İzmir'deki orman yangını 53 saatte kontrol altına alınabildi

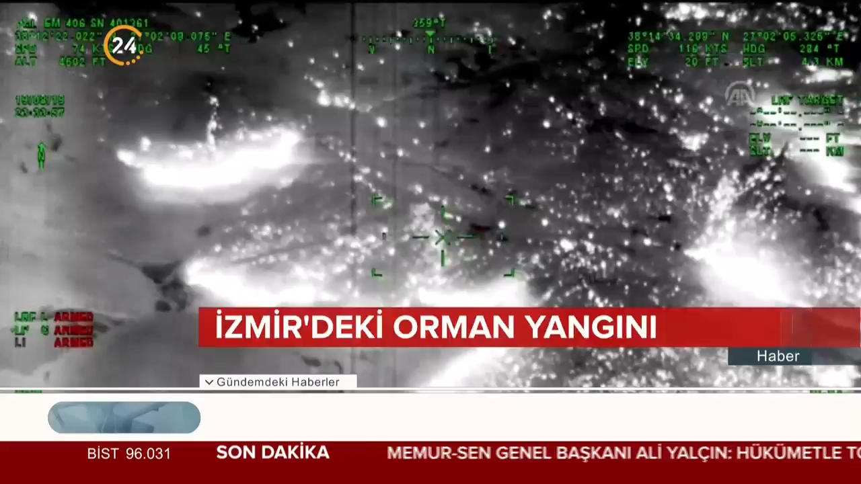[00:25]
Türkiye'de ilk kez yangın yönetim kontrol helikopteriyle yapılan gece uçuşunda kızılötesi termal kameralarla 12 noktadaki alevler belirlendi.
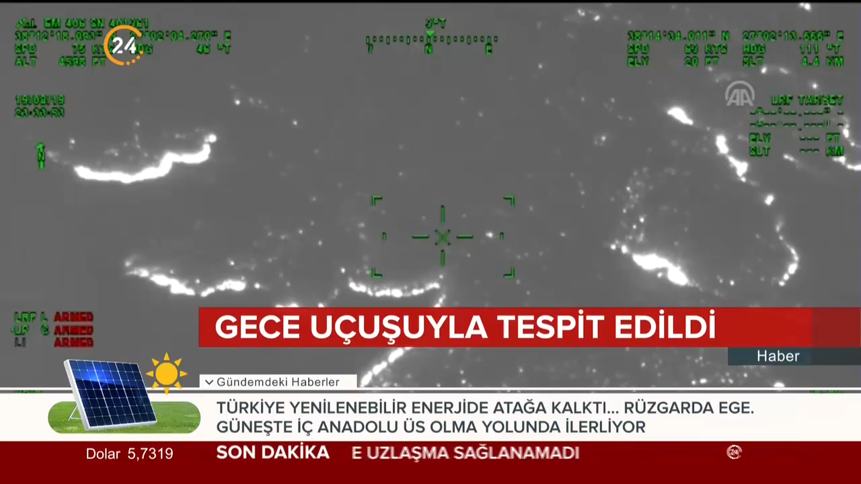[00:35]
Alevler tespit edilerek kara ekiplerine koordinatları bildirildi.